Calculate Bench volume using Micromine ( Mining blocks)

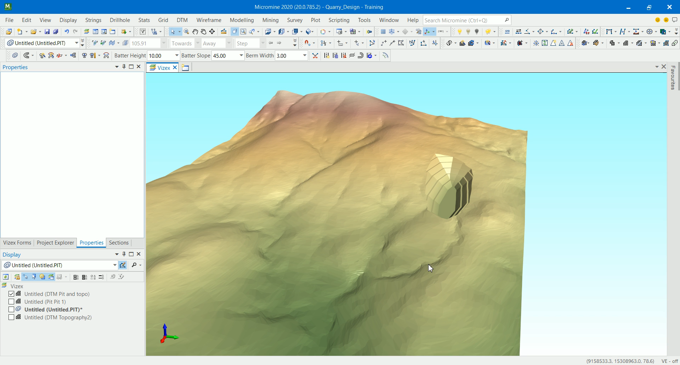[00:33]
not actually a block model we're still using wireframes when it comes to mining blocks and we are going to take a look at that in a moment so just one thing
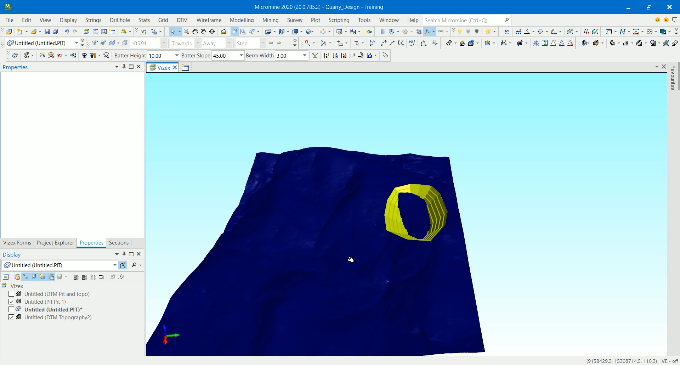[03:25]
what I'm going to do is I'm going to go to plan view and then choose
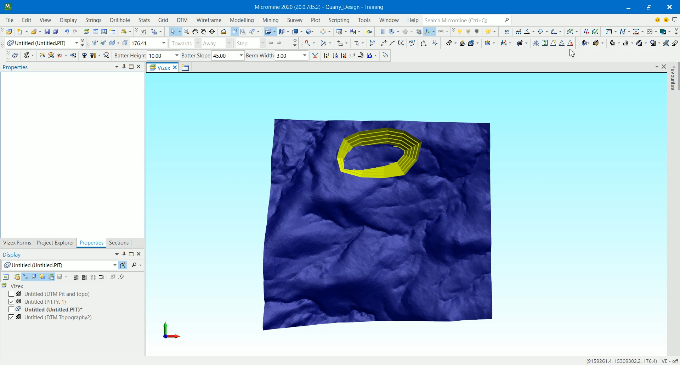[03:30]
this tool right here that is the boolean for wireframes and I'm going to select all of them and right a click and
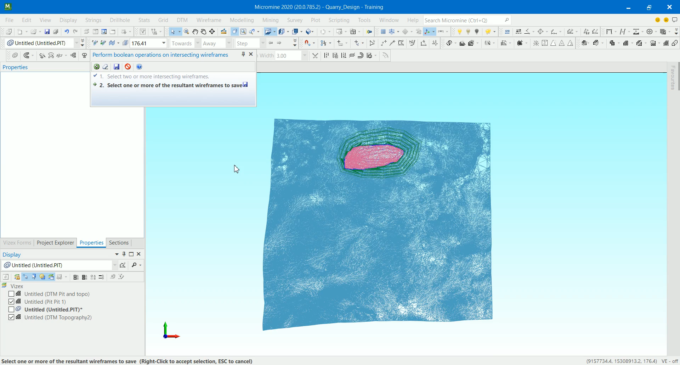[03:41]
now I can choose any wireframe that I want so what I'm